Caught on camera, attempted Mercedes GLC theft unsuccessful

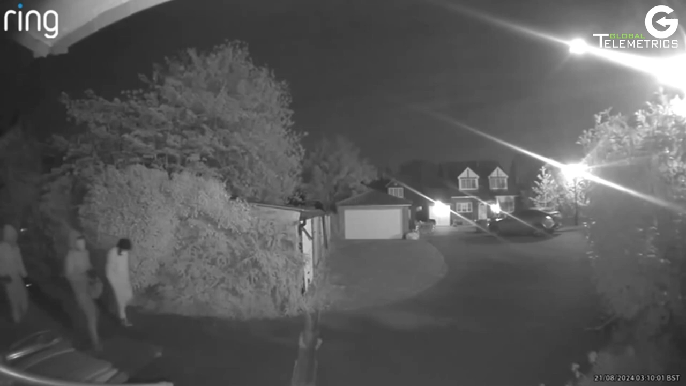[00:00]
In the early hours of the 21st of August 2024, these three people attempted to steal our customers' Mercedes-Benz GLC 300 AMG.
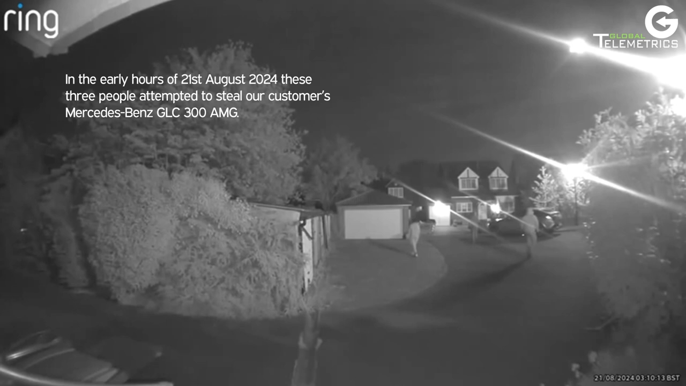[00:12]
With the global telemetrics, no tag, no start system,
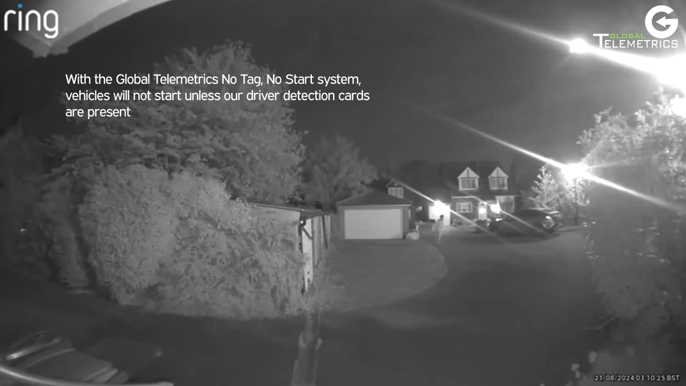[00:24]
vehicles will not start unless our driver detection cards are present. Even if a key is cloned, or with the vehicle, without the card, the vehicle will not start. Fortunately, our customer had a no tag, no start, NTNS system installed. This stopped the thieves and they left the scene empty-handed.